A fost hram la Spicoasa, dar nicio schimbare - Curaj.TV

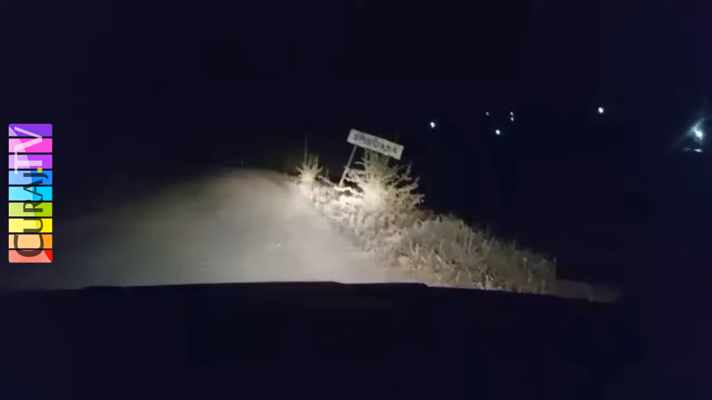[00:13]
pentru că mi-a fotografiat cineva acea inscripție. Și eu am pânuit că au fost și au reparat cumva, dar nu total.
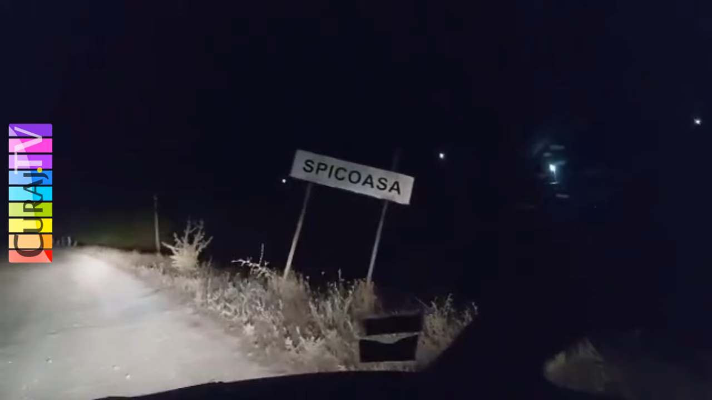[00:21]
Până la urmă, când eu aseară m-am dus cu o altă mașină, zic, stop, că aici nu e nimic niciodată. Deci așa și este acea sălcioară în fața acelei inscripții.